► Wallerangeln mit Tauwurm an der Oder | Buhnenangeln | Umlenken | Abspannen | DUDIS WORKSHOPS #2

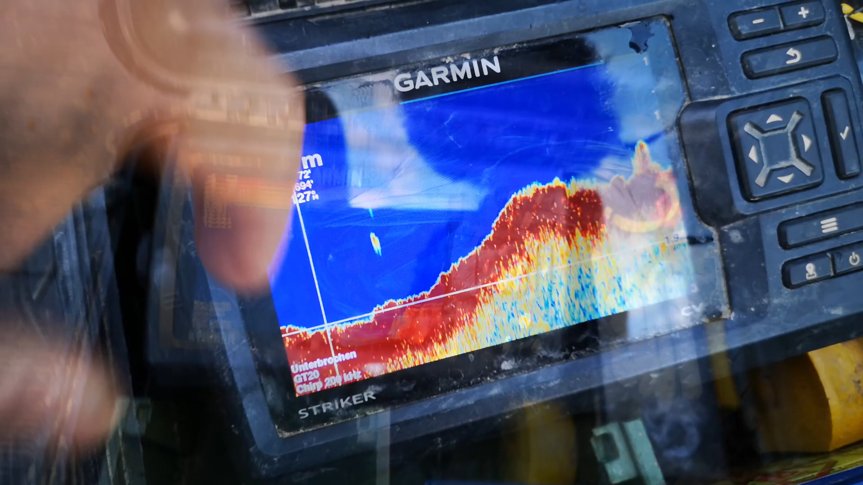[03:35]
hier kann man wunderschön den aufbau einer bohne sehen also von vielen boden wo hier auch die meisten
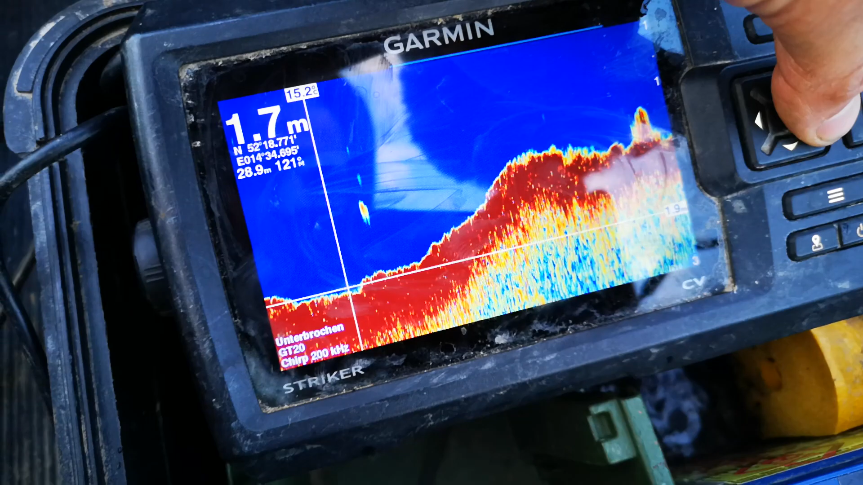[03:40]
fehler passieren das ist kein fehler im sinne davon dass dort gar nichts funktionieren würde aber es ist jetzt einfach zu der zeit nicht die passende strategie das ist jetzt quasi das tiefe gut noch das aus der ausgespülte bereich da liegen wir hier so bei ungefähr zwei meter dann geht es wenn wir richtung
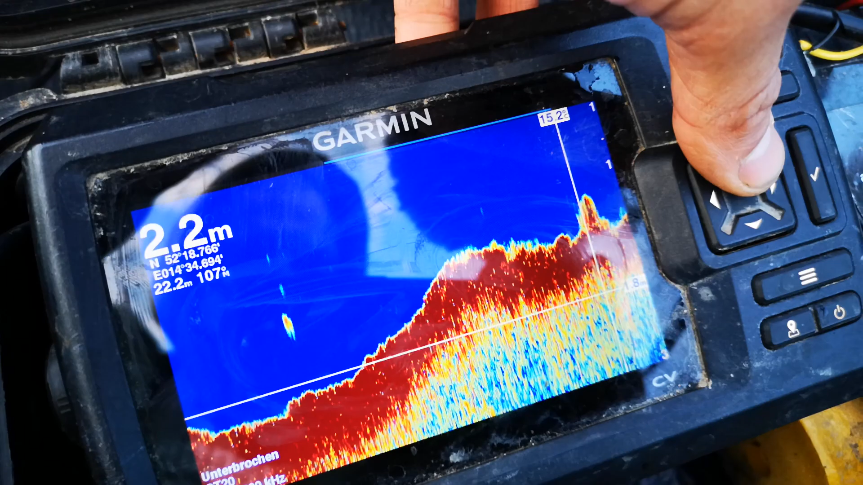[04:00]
ohne fahren wieder ein stückchen hoch das ist noch nicht die bohne die aufbaut die
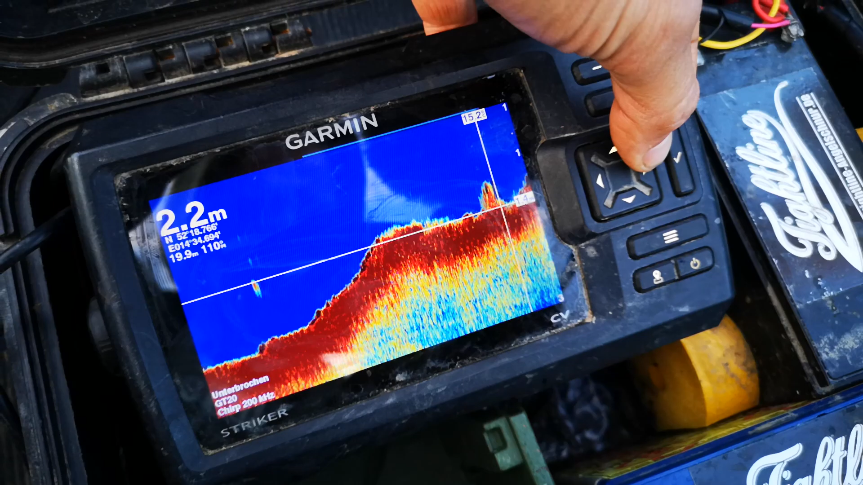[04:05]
kommt nämlich erst ein paar meter später und zwar hier sieht man es ganz gut während das bohnenloch zwei meter hat
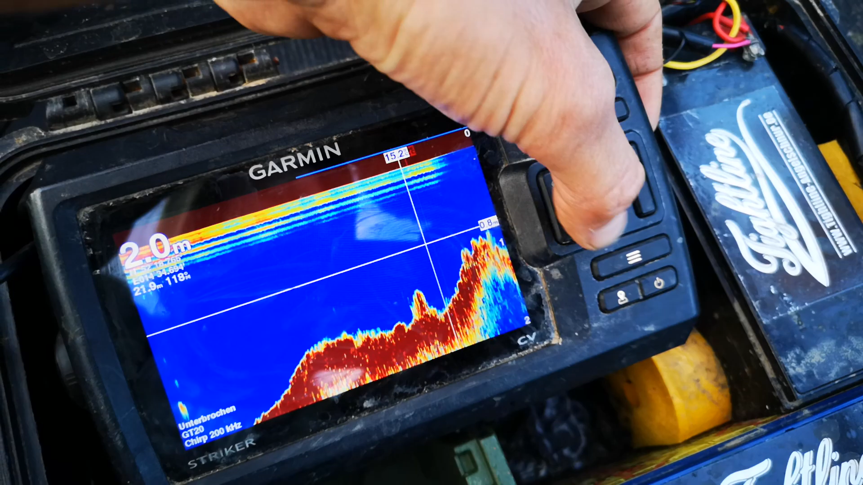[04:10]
On screen: depth 2.0 m
hat das spitz von von der bohne gerade mal 1,3 meter und hier legen wir
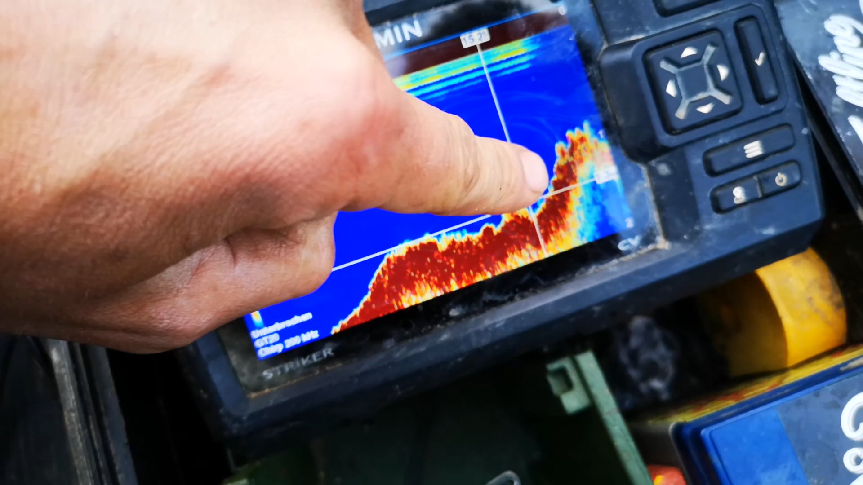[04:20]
direkt den stein hier ist der bohnenkopf von hier kommt die strömung und dann befischen wir den gesamten bereich hier